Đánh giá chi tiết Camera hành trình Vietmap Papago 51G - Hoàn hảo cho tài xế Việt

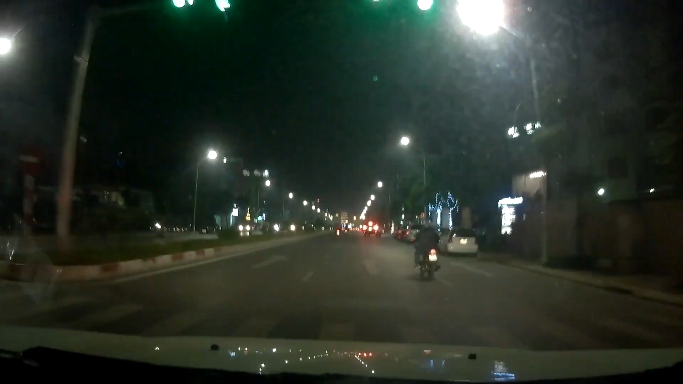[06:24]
như các bạn nhìn thấy thì cái chất lượng ghê hình cũng khá tốt Ở đây thì ở mức khá tốt nhé Còn để mà so sánh được với một số những cái camera hành trình mà sử dụng cả miễn ảnh của Sony ấy Thì hơi kém hơi một chút xíu Nhưng mà với cái chất lượng hình ảnh này thì đã tốt hơn rất nhiều những cái dòng camera riêng của Vietmep rồi Còn ở điều kiện mà ghê hình không có ánh sáng hỗ trợ, không có đèn đường Thì chất lượng ghê hình của cái Papago này
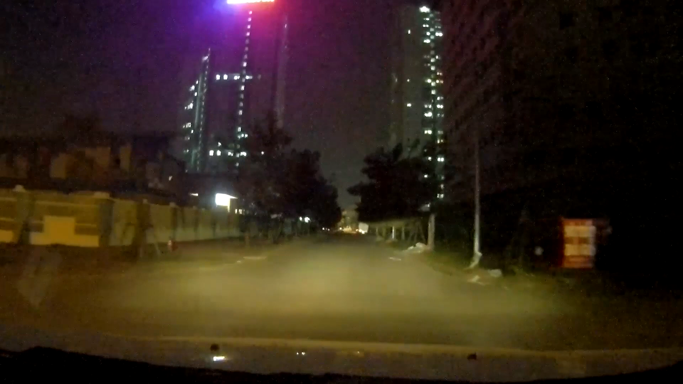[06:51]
thì cũng ở cái mức độ trung bình khá Nghĩa là cũng vẫn cứ cao hơn Vietmep một chút xíu Nhưng mà vẫn không thể rõ ràng được Tại vì thực ra nó không có đèn đường ấy Thì đến ngay cả những cái cam hành trình đắt tiền Có
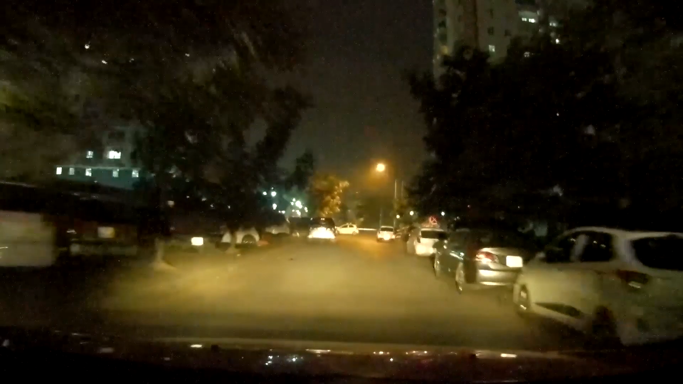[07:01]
cả biến ảnh của Sony ấy Thì cũng chỉ tốt hơn cái chiếc Papago này một chút thôi Rồi như vậy thì mình đã đánh giá chi tiết xong chiếc